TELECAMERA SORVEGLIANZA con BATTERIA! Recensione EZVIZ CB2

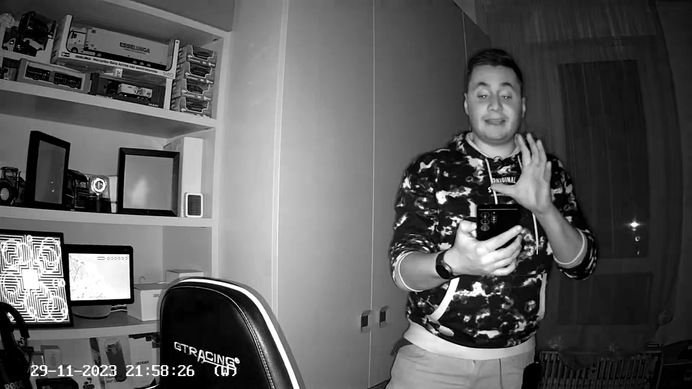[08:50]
Vedete adesso in un attimo è passato in modalità notturna.
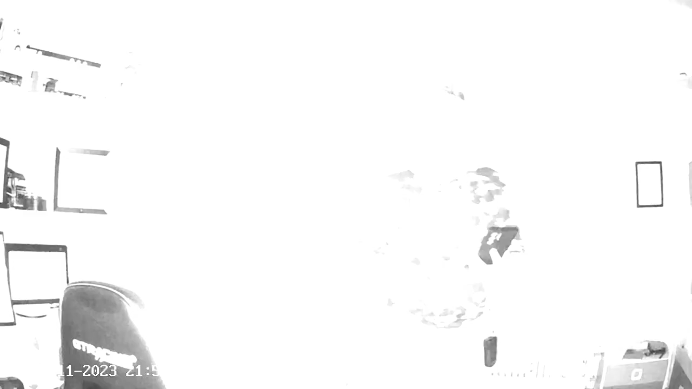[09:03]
a dove si riesce a vedere con la modalità notturna.
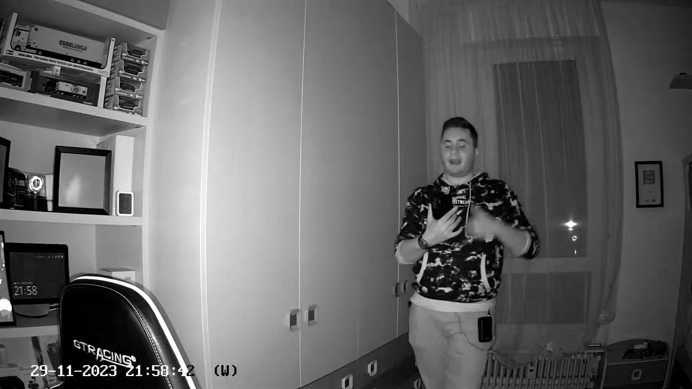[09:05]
Sembra quasi giorno quindi ben rispettati i 5 metri dichiarati.